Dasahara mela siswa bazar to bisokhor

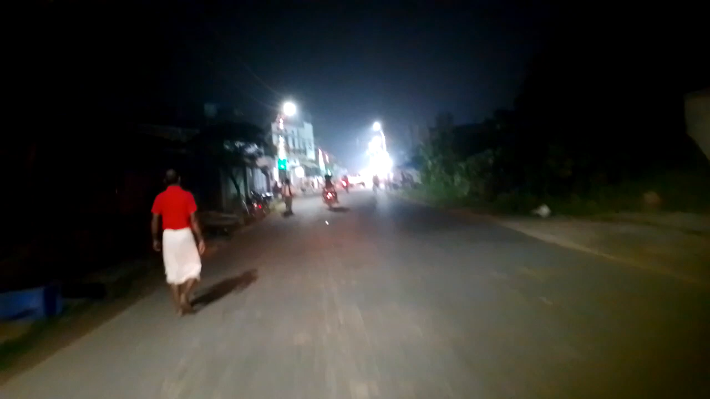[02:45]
और यह चारू तरफ जो पूल है
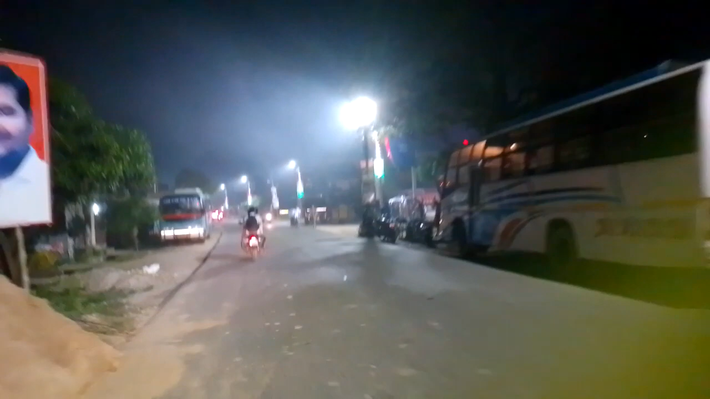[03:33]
होता है उस कलर का लाइट लगाए गया है काफी अच्छा लग रहा है सुन्दर लग रहा है यह पेट्रोल पॉंप है हमारे कोठी वार
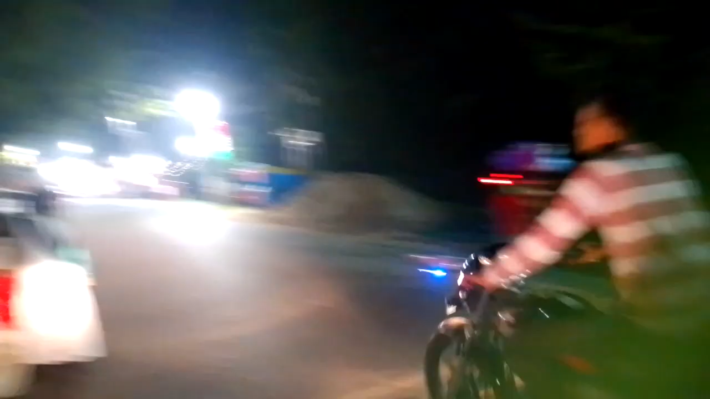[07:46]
और इस साइड भी मूरत रखा गया है यहां पर दुर्गाजीचा
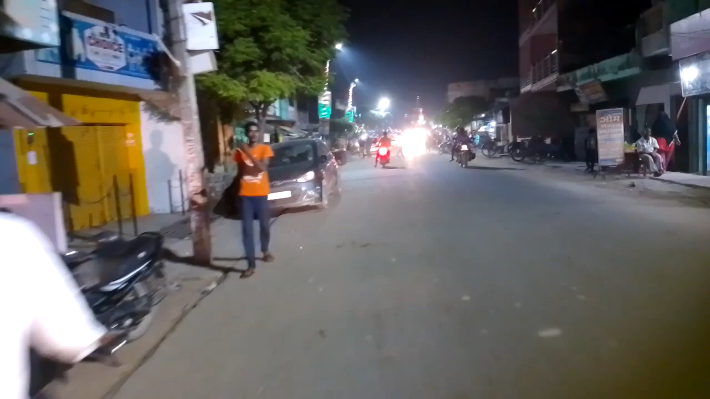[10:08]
तो यह जो जगमगाती लाइटे हैं यह लगबग आठ तारीक तक रहेगी आठ या नौ तक
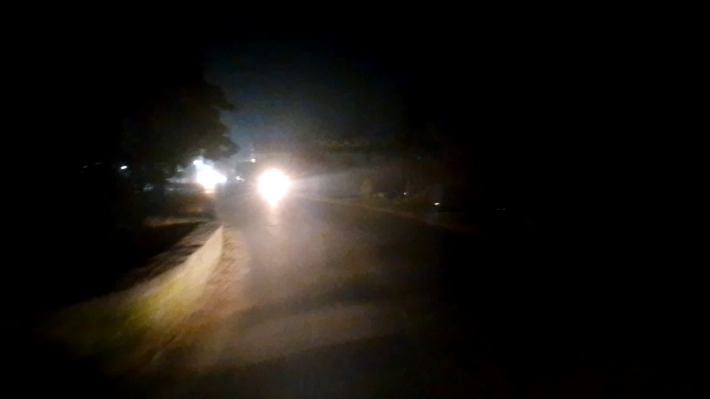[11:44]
दुगाजी इंकम रुद्ध रखा गया है और रास्ते में पढ़ता है यह सब पूरा सिस्मा में इपड़ेगा लुद्ध वागे आपको पड़ जाएगा यहां जो घराज और एंजी
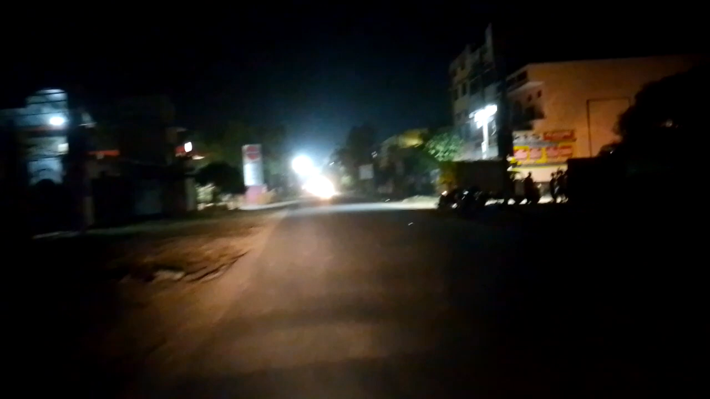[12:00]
इस्कूल भी यह पेट्रोल पॉंप इससे में बंद किया गया है और टाइम हो रहा है पेट्रोल पॉंप आपको सकते हैं काम चल लाए उसको जो नीचे का पानी लग जाता है जैसे नीचे मिट्टी है तो उससे ठरकर और टीट पत्थर विछाया जाएंगे ताकि उसमें
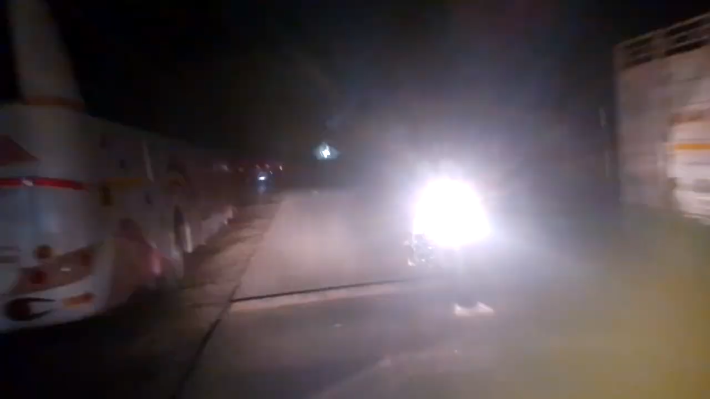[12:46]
और इसमें टाइम हो रहा है आठ बज़ के 47 मिनट आठ बज़ के 47 में टाइम हो रहा है इसमें और
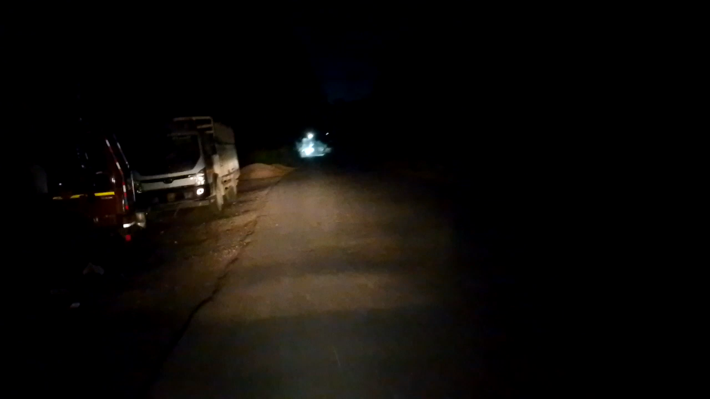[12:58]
यह हमारा सिस्वा
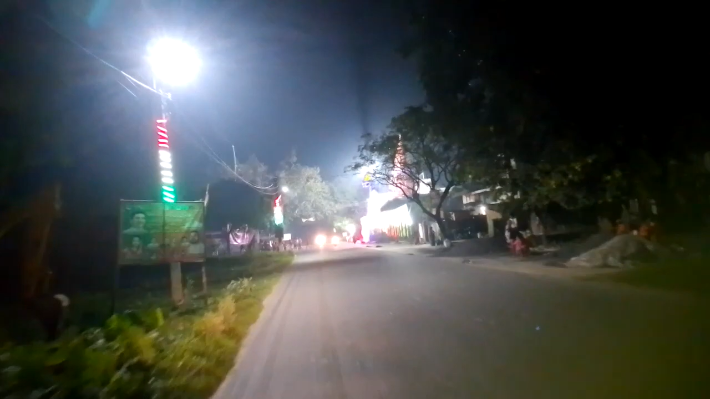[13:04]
में पढ़ता है जो कि यहां पे संकर जी का मूरत मंदीर है
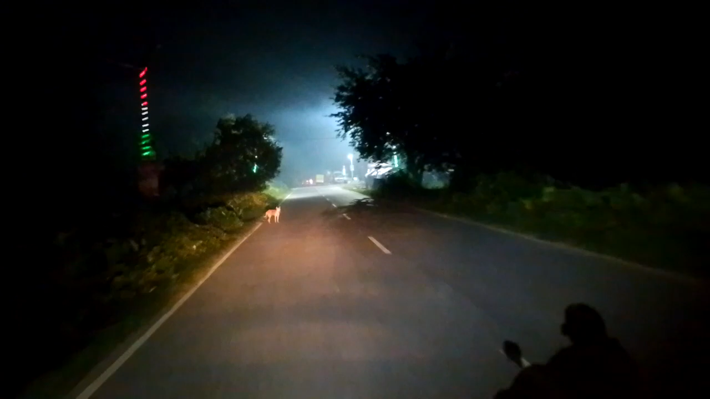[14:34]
एक मंदिर है पालता जीक है सामने देखे
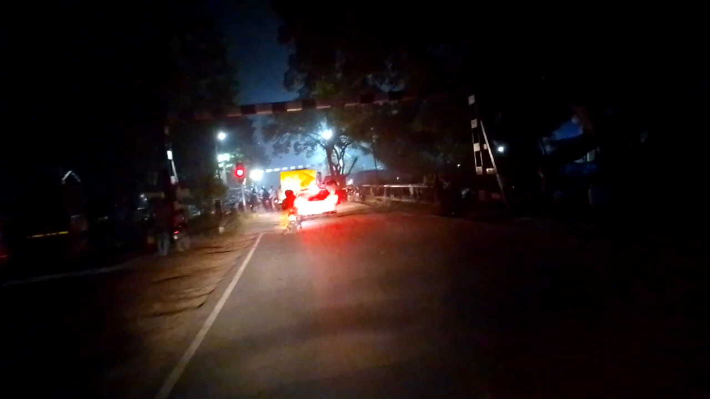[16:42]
यह अग्जा चलिए इन स्टोप लेनी पड़ेगा अग्जाए
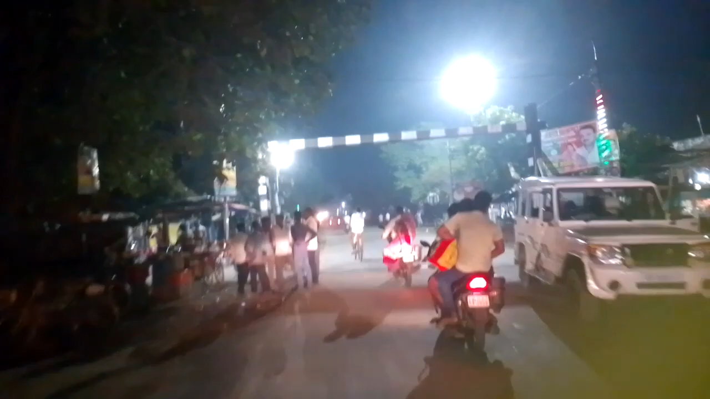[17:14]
यह सबना ढाला है आपी अच्छा उजाला है यहां पर दिर्गा जी का पूर्ती अंदर भी रखा गया है
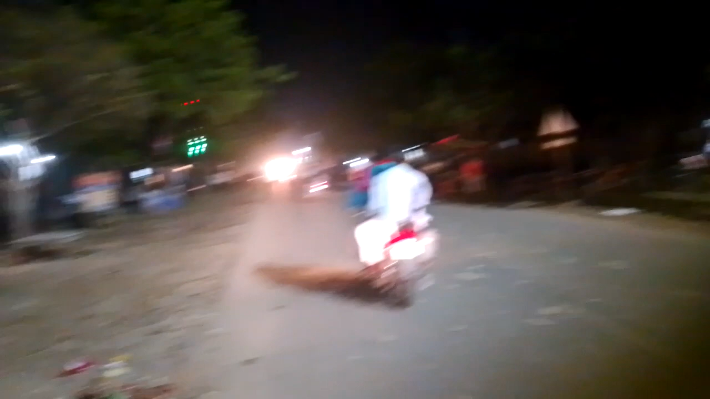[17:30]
पर यहां जाने वाला नहीं है यह पापी नेट हो चुका है मैं घड़ जा रहा है
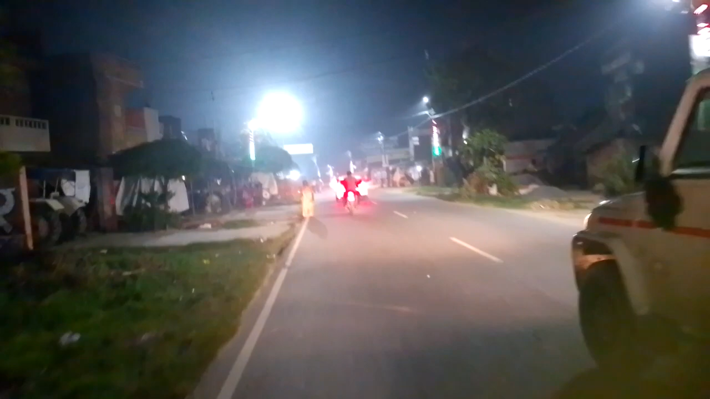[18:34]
यहां पर वितरगाज चुके मुर्ती लगता है यह हिंती बला रोड है
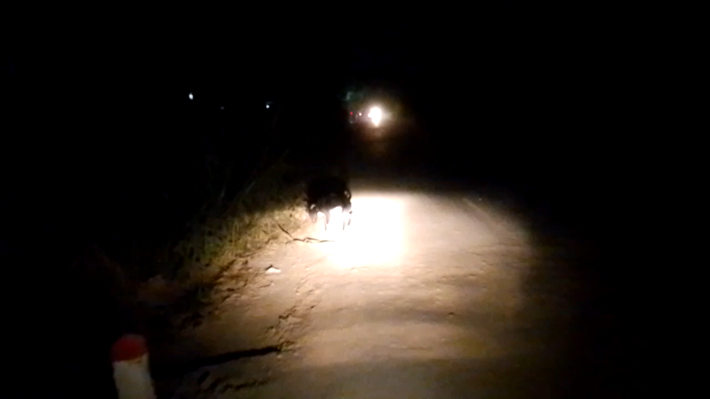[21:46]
तो यह जो ब्रेकर था वो पहले था और बाद में एक आगे भी ब्रेकर मिलेगा और यह ब्रेकर बाद में बना गया लेकिन यह ब्रेकर तो कुछ ठीक है लेकिन जो कि ब्रगोलिया के आगे
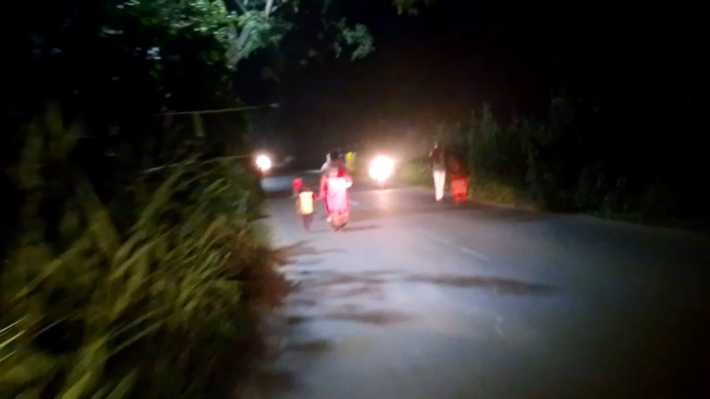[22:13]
है गाओं के यह काफी हाड है अगर इस पीड में गाड़ी देकर चले जाएं तो उठाएं कि देखिए इसी ब्रेकर और यह ब्रगोलिया का संकर जी का मंदिर है नाहर के पूल है वहीं का
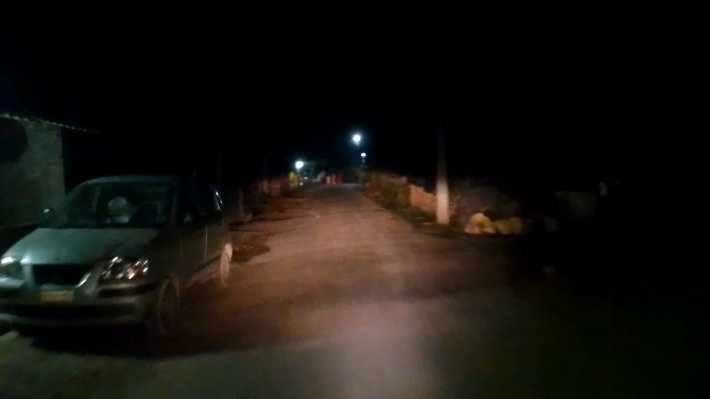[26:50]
यह वाला जो रास्ता में नितला हूं के चर्गहा के लिए जाती है सीधे तो यहीं अधर होते चर्गहा के लिए इस चर्गहा होते फ़ड़ना के लिए भी चली आथी